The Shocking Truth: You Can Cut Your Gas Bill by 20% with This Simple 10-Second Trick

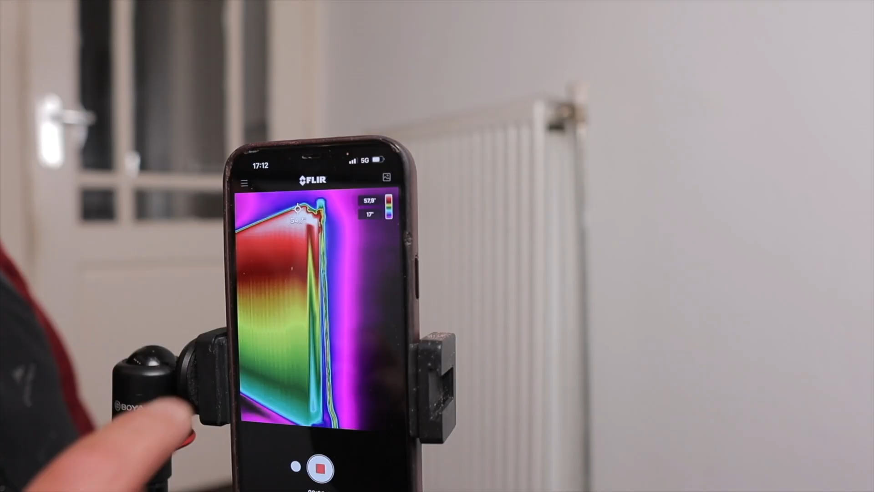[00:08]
I will show you how to regulate your radiator using this radiator valve.
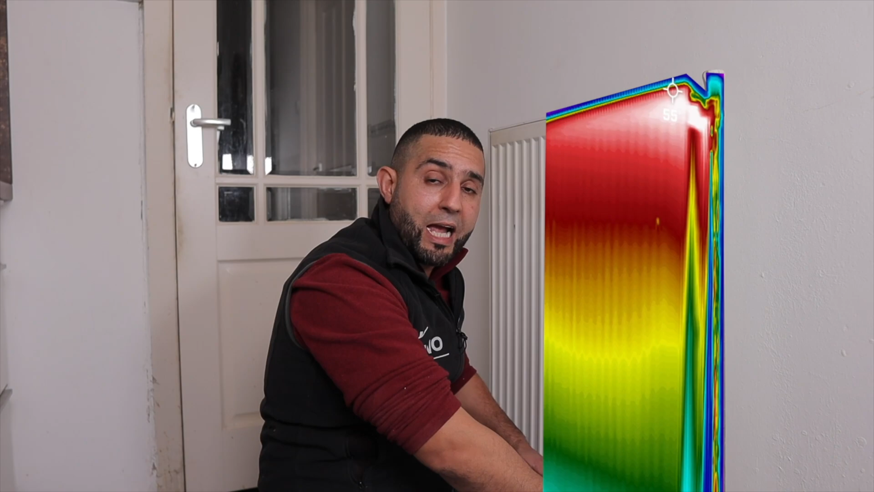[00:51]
Let me show you how it works. First, I'll grab my thermal imaging camera. This is a very handy FLIR 1 camera that you can clip onto your phone, turning it into a thermal imaging camera.
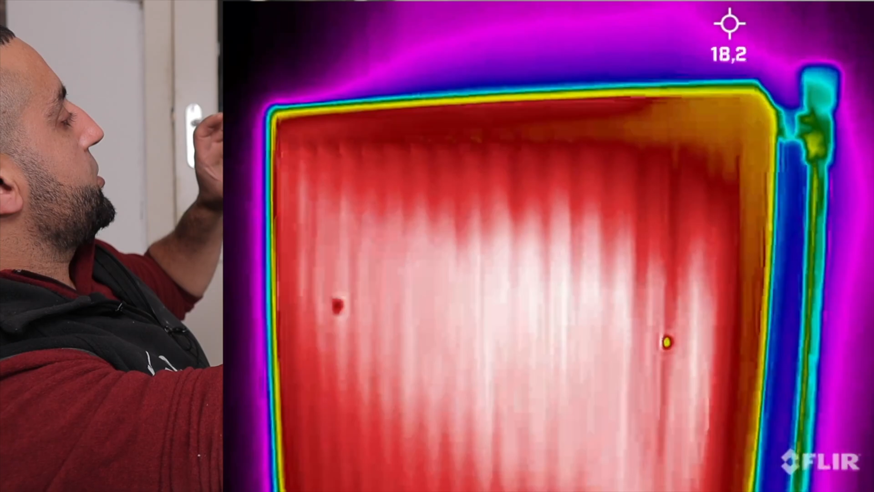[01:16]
It comes in with 60 degrees Celsius and goes out with 60 degrees Celsius, not normal.
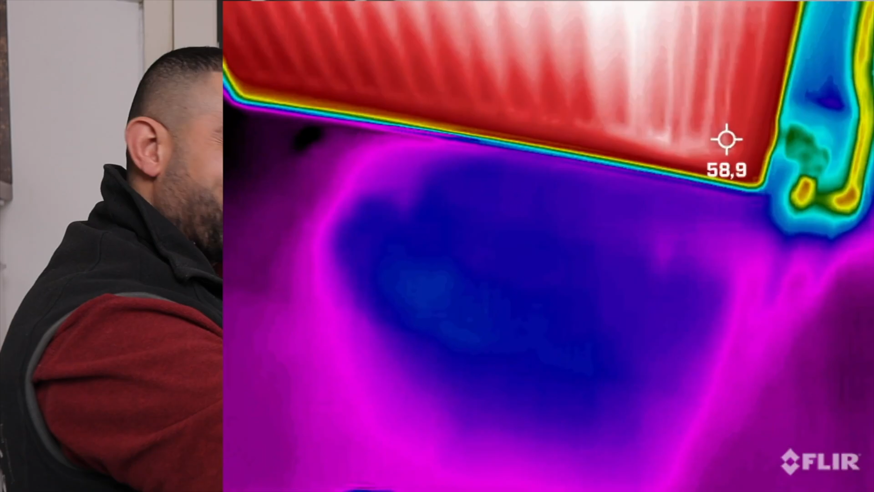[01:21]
This is everything but well regulated. You have the handwheel of the radiator valve here.
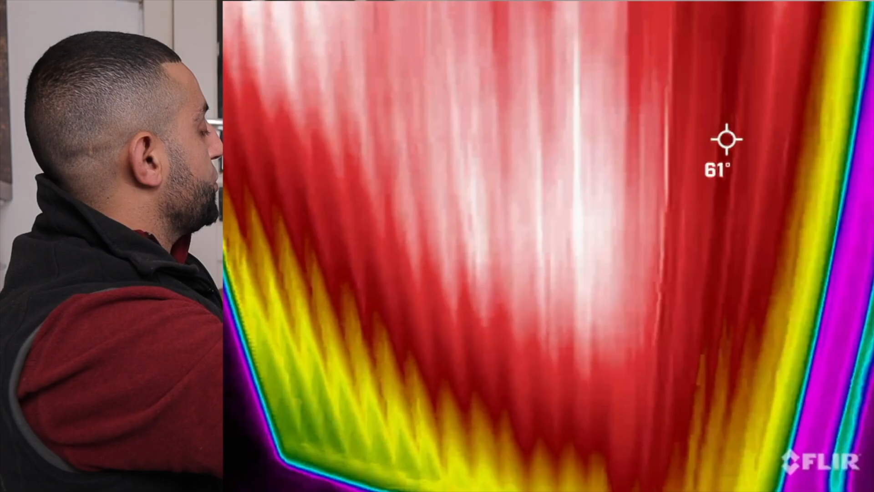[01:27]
I will first close it completely and then open it again. Sometimes only a small turn is necessary to get your radiator to work properly.
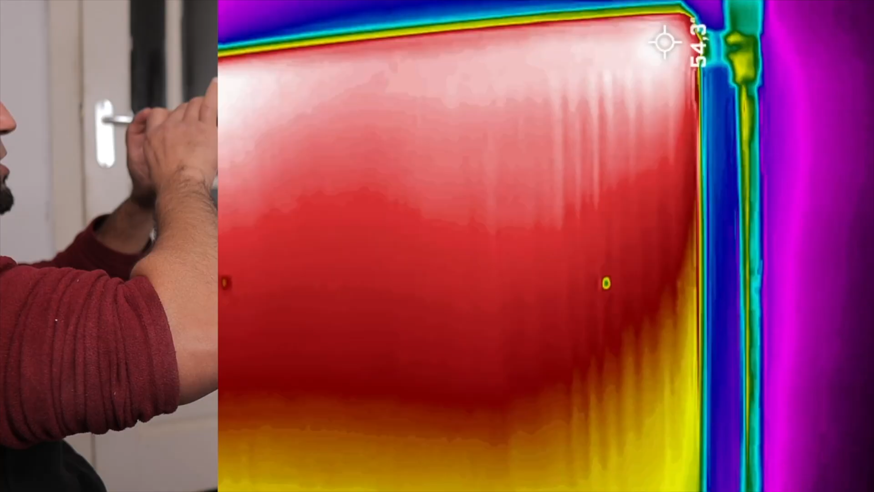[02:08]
it's 54 degrees Celsius on top and 39 degrees Celsius on the bottom.
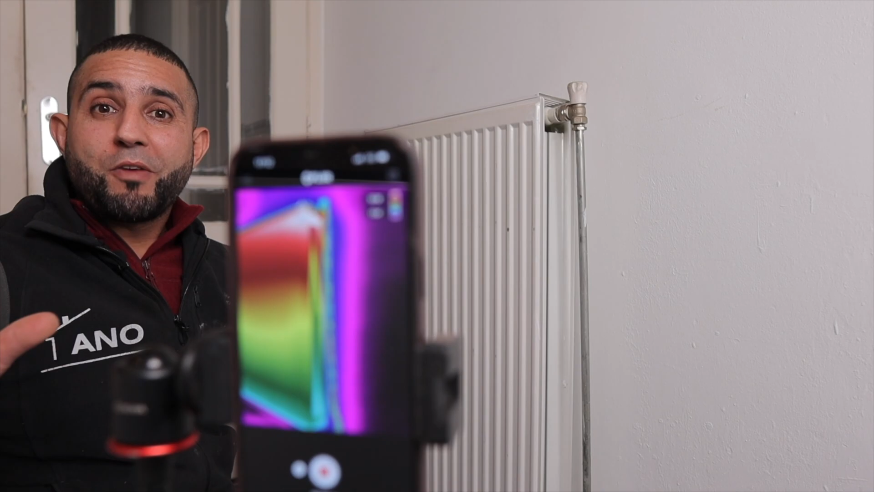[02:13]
Okay, we're about 20 minutes in now, and I'll check what the radiator is doing.
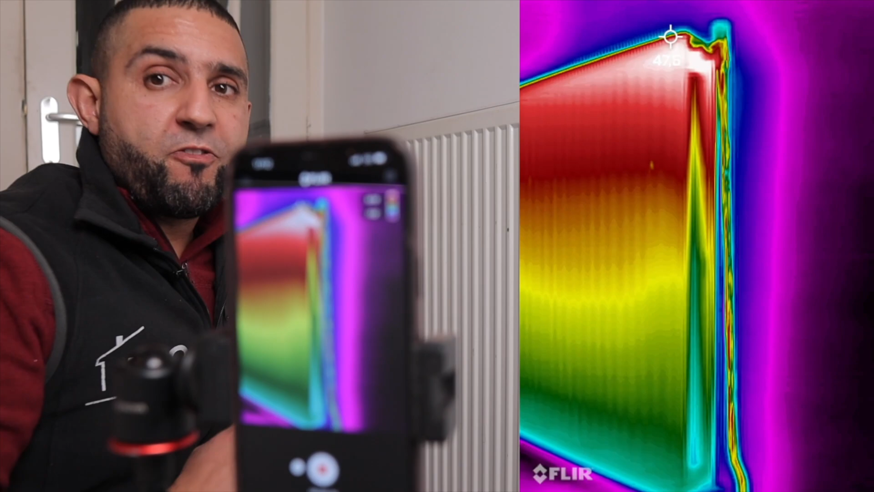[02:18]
I can see on my thermal imaging camera that the temperature or color of the radiator is very different. Let me check.
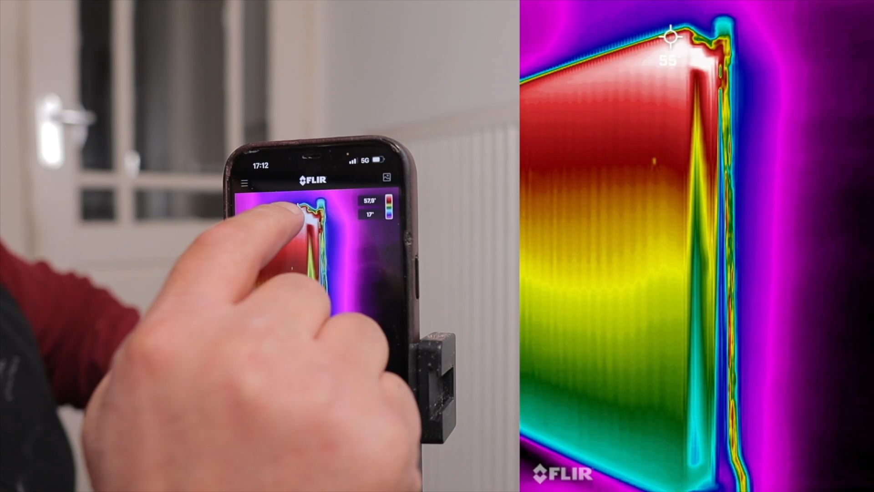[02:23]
It's 54 or 55 degrees Celsius on top and 34 degrees Celsius at the bottom.
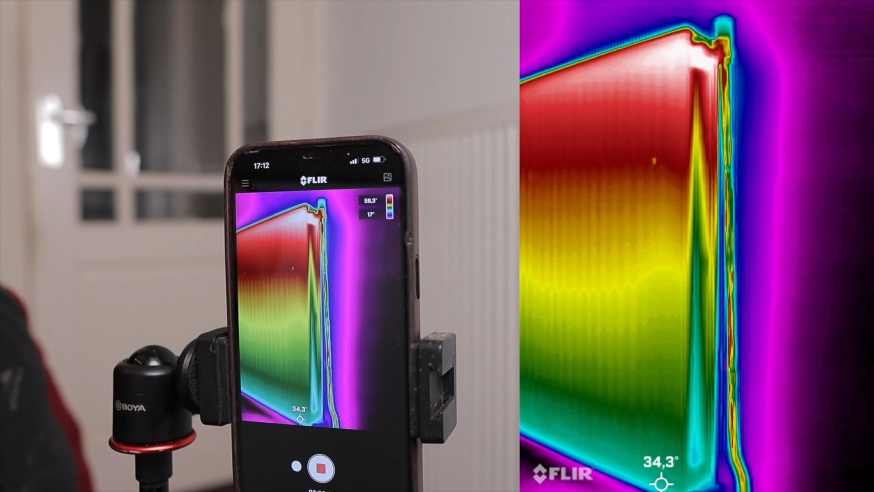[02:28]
We have a delta T of 20 degrees Celsius.
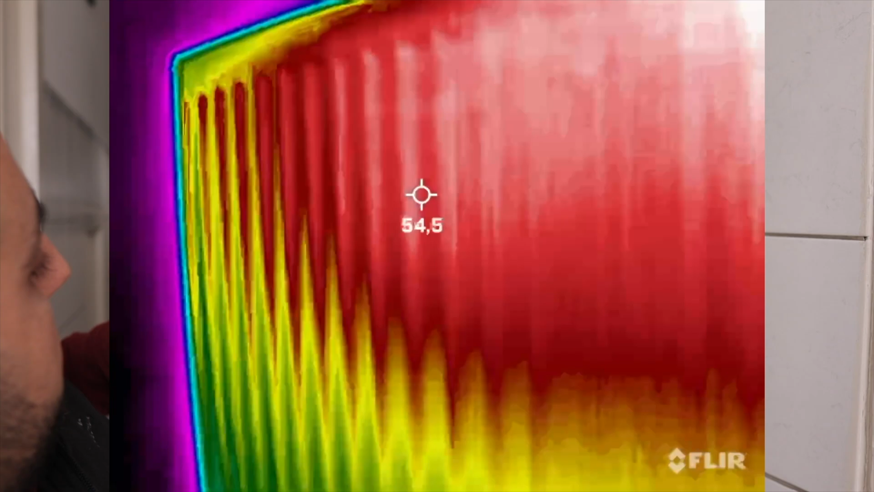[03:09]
Oh yes, the colors have already changed.
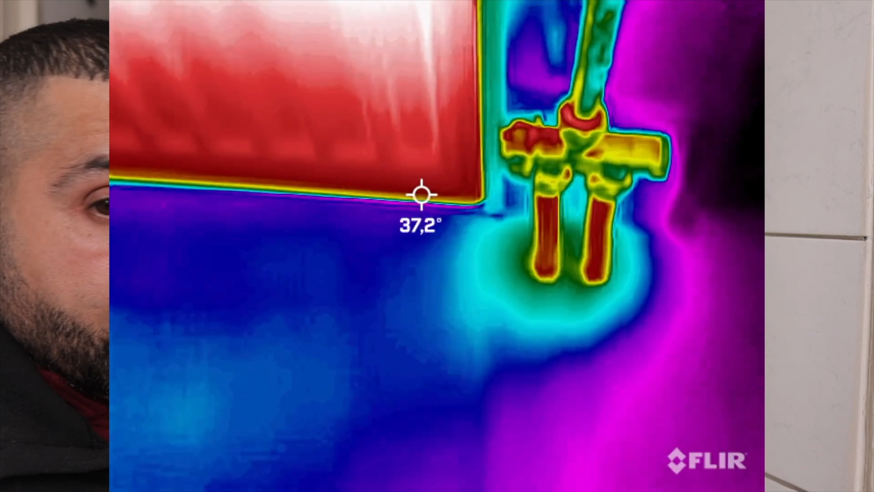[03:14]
It comes in at 55 degrees Celsius and goes out at 37 degrees Celsius. We're almost there. This is perfect.